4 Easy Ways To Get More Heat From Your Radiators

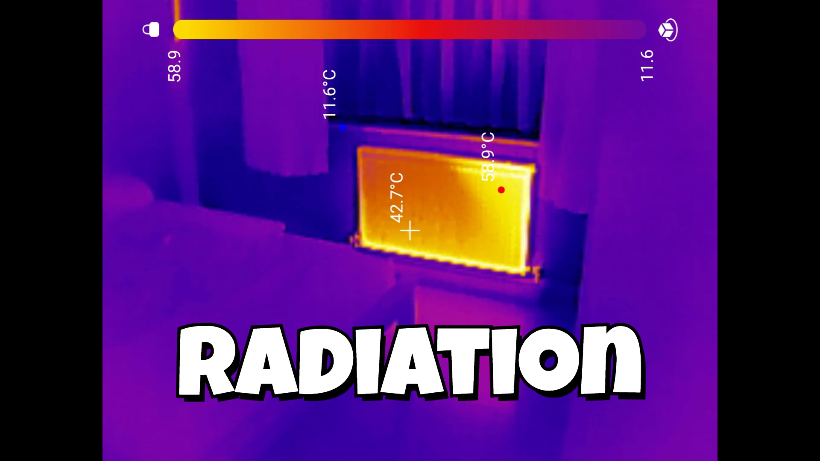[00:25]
On screen: spot 42.7°C, max 58.9°C
Everything gives off infrared radiation and the hotter something is, the more radiation it gives off.
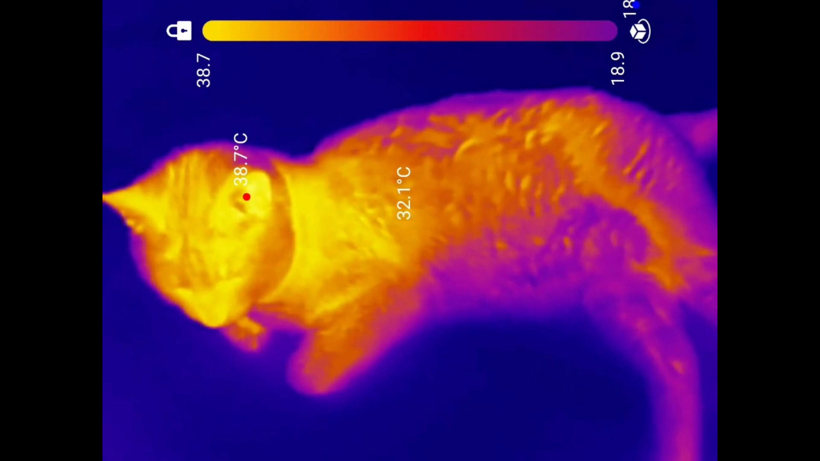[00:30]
We feel this radiation as heat and it spreads out or radiates in all directions.
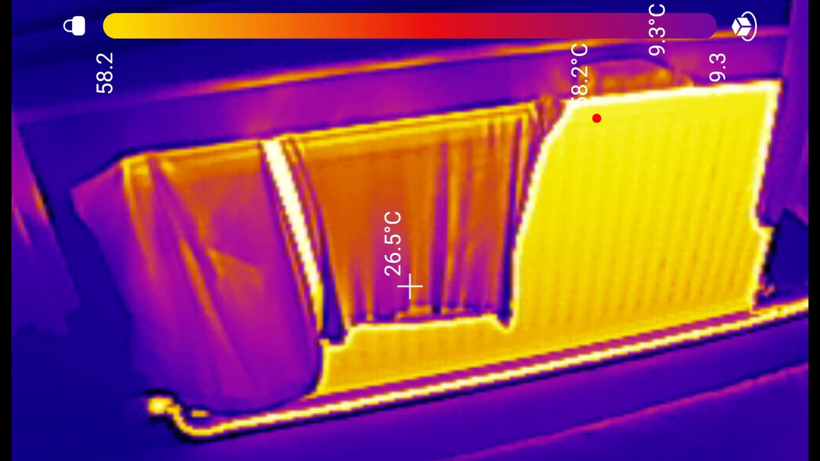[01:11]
On screen: spot 26.5°C
If you look down the centre or the back of most radiators, you'll find there's an arrangement of fins.
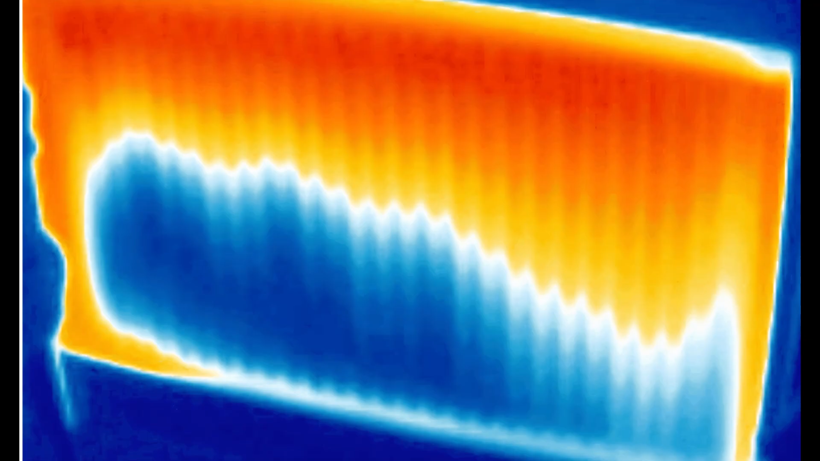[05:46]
If it's the bottom of the radiator that's cold it's mainly due to the build up of sludge which is blocking the radiator.